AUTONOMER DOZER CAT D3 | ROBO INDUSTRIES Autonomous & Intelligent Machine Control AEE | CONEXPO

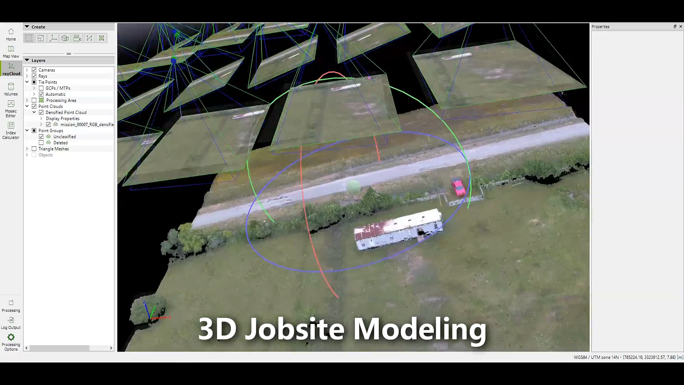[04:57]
So, in that case, the system will have some initial data,
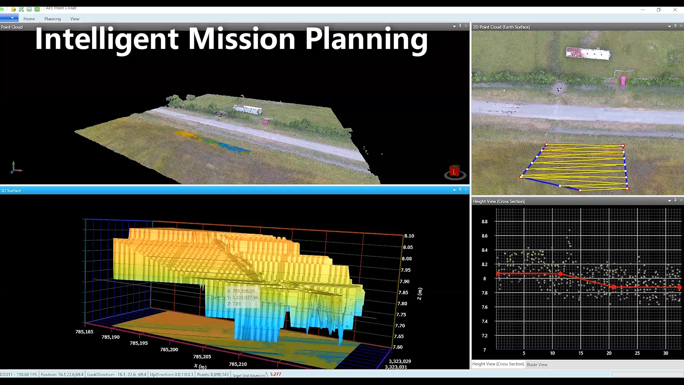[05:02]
so that the machine can compare to what is the operator's defined target, and he uses the initial data to create the initial mission.